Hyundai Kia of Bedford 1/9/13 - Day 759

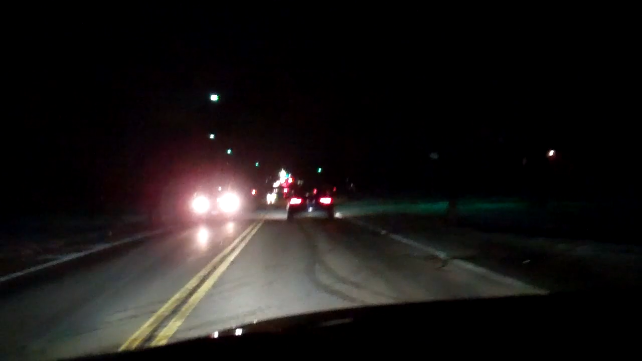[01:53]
I think it was Colt. Cars that you can see at night, and you instantaneously know what they are, even if you're not a car person, by their taillights. And I happen to be following one of those cars right now. You may be able to tell, or the flip's quality could be too poor, and you may not know. So this one happens to have four exhaust tips and Michelin Pilot Sport tires, I can tell. And this is an Audi S5 with a Firefly sticker on the back of it.
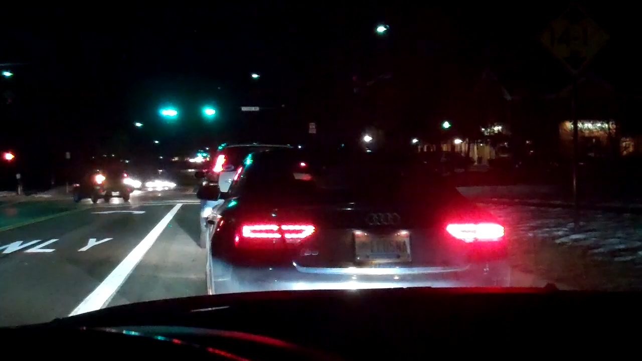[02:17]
Anyways, cool. So Audi is one of those cars that you don't really have to know a lot about cars, but you can tell at night.